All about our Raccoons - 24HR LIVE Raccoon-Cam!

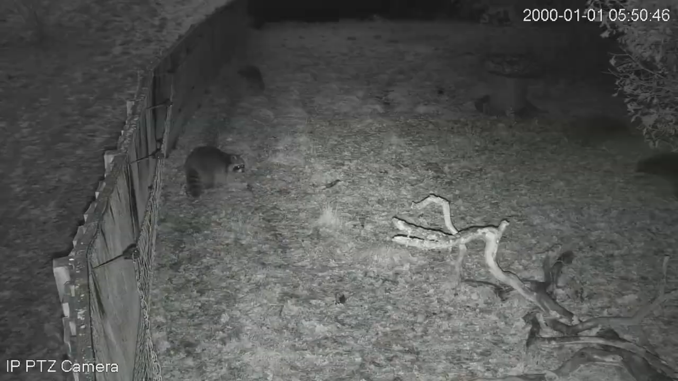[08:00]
pan tilt and zoom jobby and there are people all around the world right now that are plugged into this camera and